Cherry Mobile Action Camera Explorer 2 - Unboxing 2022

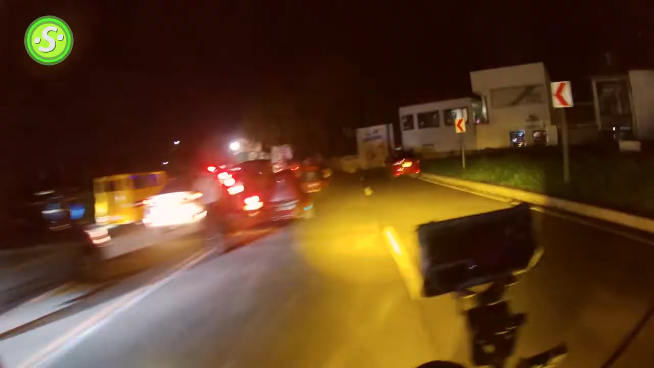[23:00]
Ito ang testin natin sa night time.
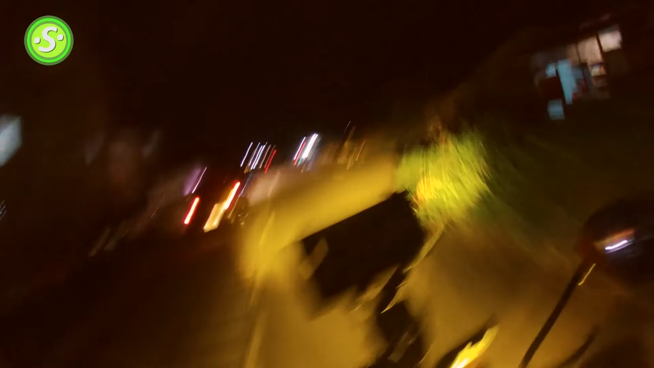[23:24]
Umaandang na 60 kmph power sa top speed natin. Testing na action camera ng Cherry Mobile Explorer 2.
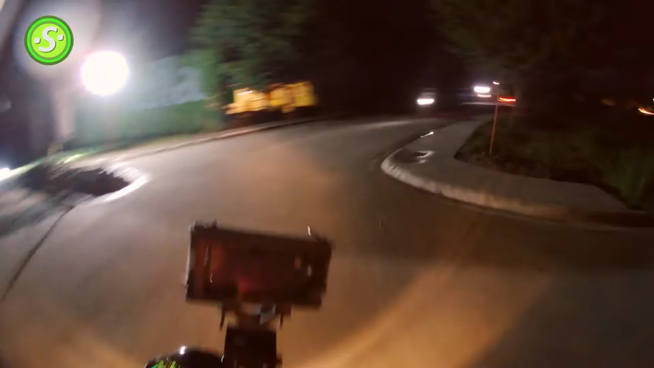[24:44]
Madilim ito. Yan ang madilim. Ito ang maliwanag. Yan ang motor. Ito ang sound. Ayun. Kukunin natin. Document. Pagkawin tayo magkawal.
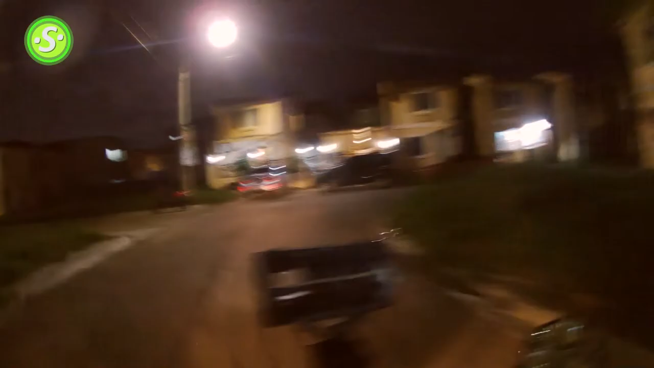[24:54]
How's that?
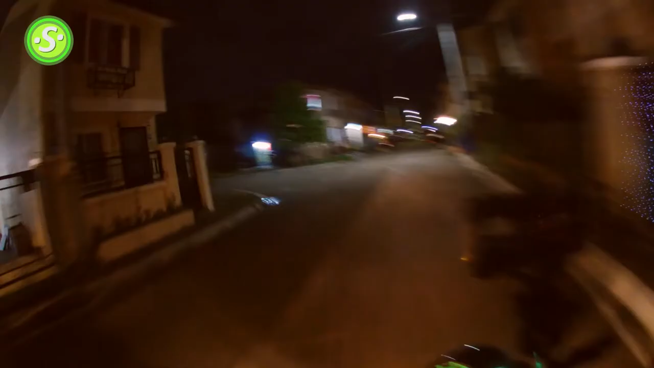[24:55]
Ito talaga. Extreme low light na to ha. Yan. Postel lang ang matapat. Ng mga ilaw. I-headlight natin na stock.
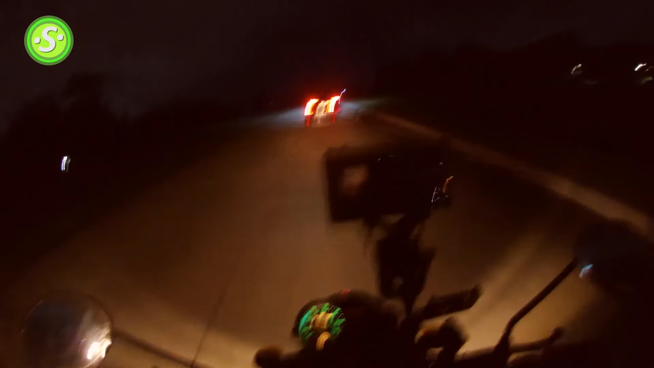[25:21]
Night vlog. Kaya ngayon. Naka stock ka. Headlight tayo. At may wind noise. Sa totally naman dilib. na mga kakakasadaan. Hindi mo alam kung mabuting. Kung madulas. Up ahead. Ayan. Ngayon. Magbabright tayo ng headlight na stock. Yan ang image. Dito sa action camera na to.
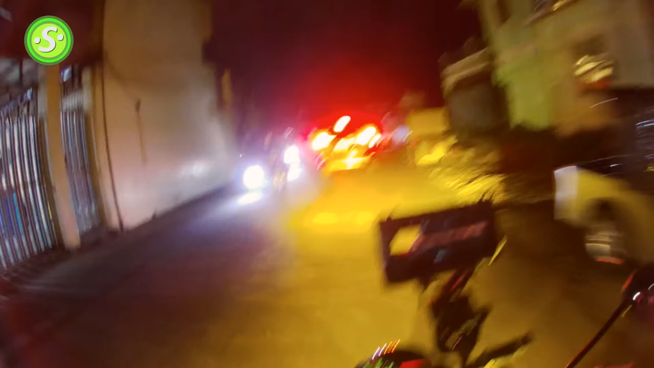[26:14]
Tapos magsisignal tayo sa kaliwa. Sa kaliwa tayo. City night streets ng Imus.
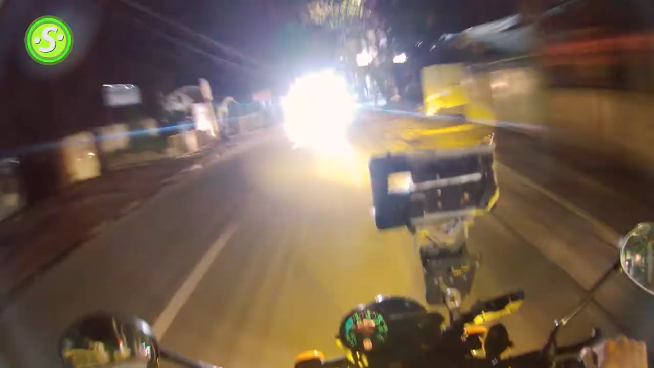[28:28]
Oh yeah! Ito yung kabahan sa mamanayaw ng e-bike kasi makas yan.
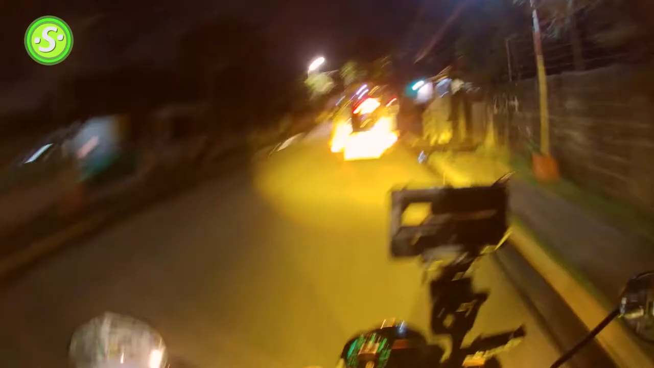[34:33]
mga kakasadaan natin ngayon at talagang minsan talaga doon mabutig mabutig at maulan magulas no sa mga ano at minsan karamihan pala